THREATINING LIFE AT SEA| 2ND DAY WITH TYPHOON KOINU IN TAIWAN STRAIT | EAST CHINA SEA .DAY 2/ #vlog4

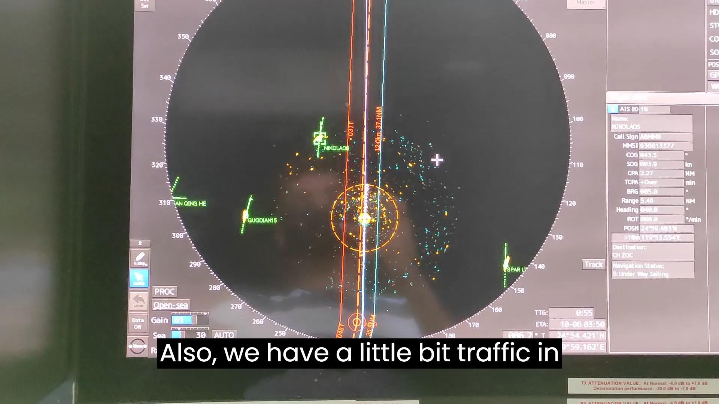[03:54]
bit traffic in this area these are the ships which are around us
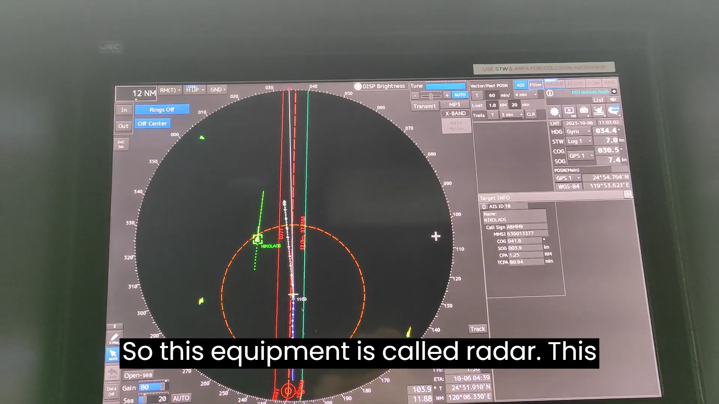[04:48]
radar this is used to identify which all targets are nearby our
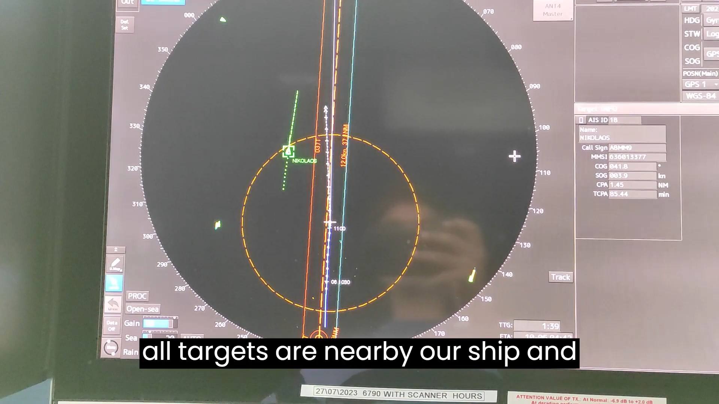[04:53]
ship and accordingly we can navigate the ship to avoid